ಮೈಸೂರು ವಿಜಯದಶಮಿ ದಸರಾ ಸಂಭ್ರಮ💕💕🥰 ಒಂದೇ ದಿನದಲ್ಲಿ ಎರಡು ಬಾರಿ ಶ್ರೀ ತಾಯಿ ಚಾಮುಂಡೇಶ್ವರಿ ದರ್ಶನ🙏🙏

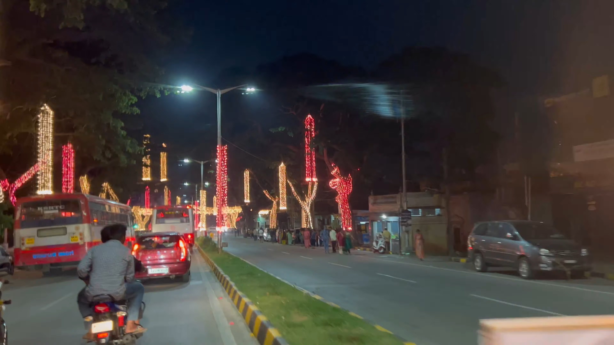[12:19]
ರಾಗು ಲೈಟಿಂಗ್ಸ್ ಕೂಡ ನೋಡಿರಲಿಲ್ಲ, ಹಾಗೆ ಲೈಟಿಂಗ್ಸ್ ಎಲ್ಲ ನೋಡಿಕೊಂಡು ನಾವು ಮನೆಗೆ ಹೋಗ್ತಾ ಇದ್ದೀವಿ.